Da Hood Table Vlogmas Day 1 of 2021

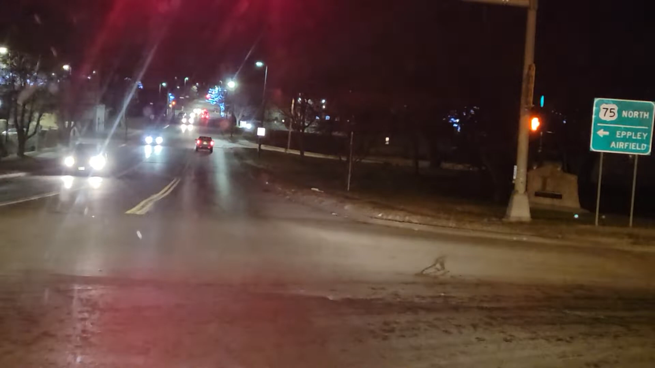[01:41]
it is so beautiful down here y'all it's really really beautiful and i want you guys to see how we do it in our neck of the woods in north omaha nebraska which is predominantly the african-american section of omaha nebraska north omaha um to be more exact which is where i'm from born and raised child born and raised in the streets of north omaha nebraska so
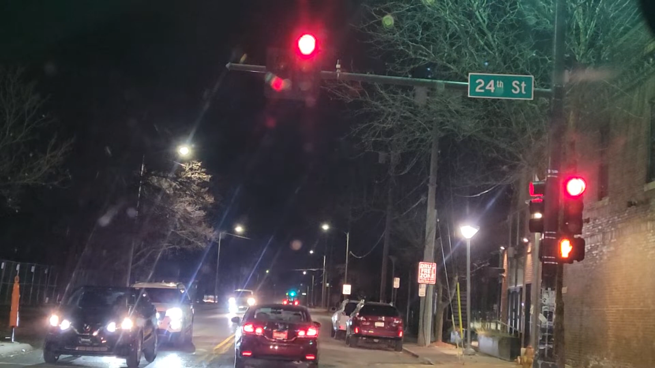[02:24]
oh wow i'm about to go around some corners um you can see from the top of the screen on the right i am on 24th street 24th and lake street north 24th and lake street
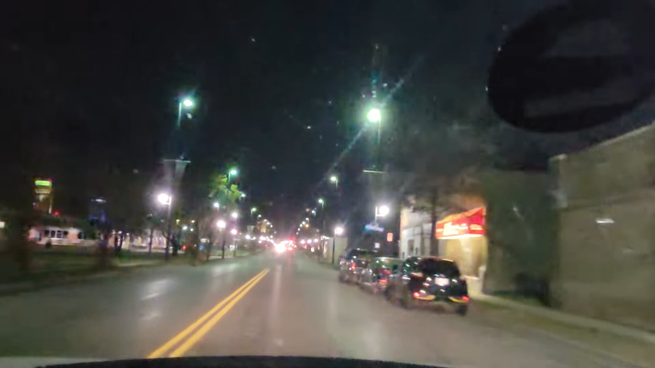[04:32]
but yes we just drove drove through a uh well-known area in north omaha nebraska which is 24th street right off of lake street to view the lights there that they had up in the beautiful trees now i'm going to take you to another area that i really love to go to every year every year every year there are some beautiful lights here too so i definitely want you guys to check them out and of course
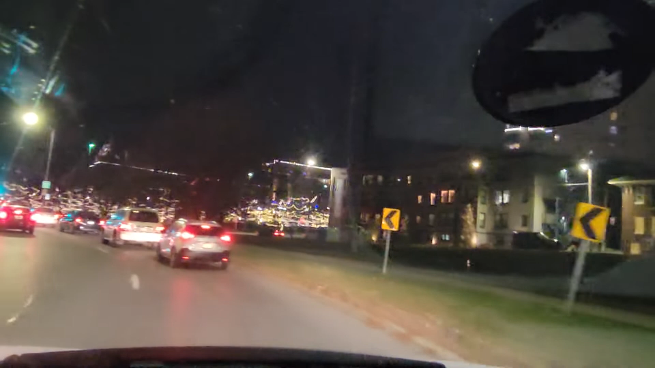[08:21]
it's a park full of beautiful lights all over the trees all over the trees you can see the trees to the right it's a whole lot of them i don't know how many trees it is but it's a whole lot of trees